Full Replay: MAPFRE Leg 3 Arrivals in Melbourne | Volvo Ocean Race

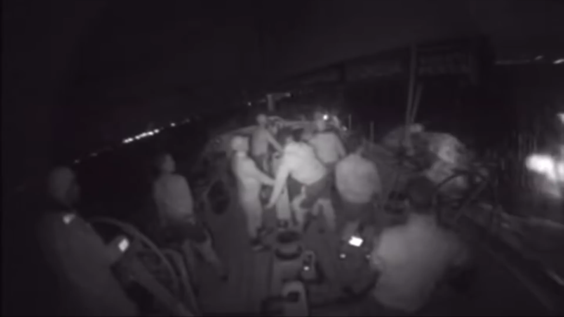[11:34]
Okay, we're just seeing some images from onboard, we've got Nick Bice out on the rib at the moment with some videos as well, and just interesting there right now,
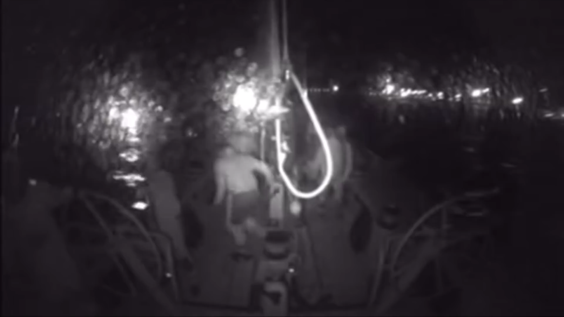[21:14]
having Dong Fong race team behind pushing so hard as to why they were able to bring their A game to the party. These are live images right now. We can see here Maffray through the finish line.
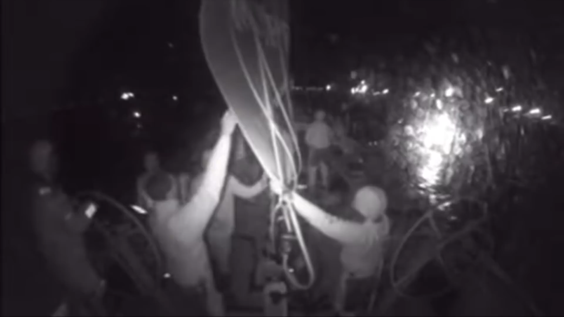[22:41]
So still a lot of miles to go, but the boat there in the images that we can see now is shiny, perfect,
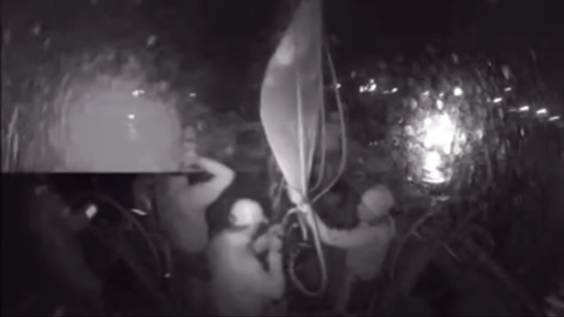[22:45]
impeccable, really, really impressive to get the boat to this stage. And just talk us through what we're seeing here. Because a moment ago, when we got the rib shot, in fact, we might be able to see that in just a moment, they were reversing.
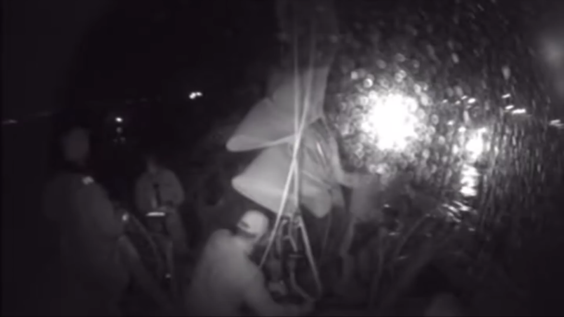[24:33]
This is one of the two main sails that they get to use in this race around the world. And this is a product called 3DI from Race Partners North Sales. And they get two complete sets to go all the way around the world. Anyway, plenty of action going on on board right now.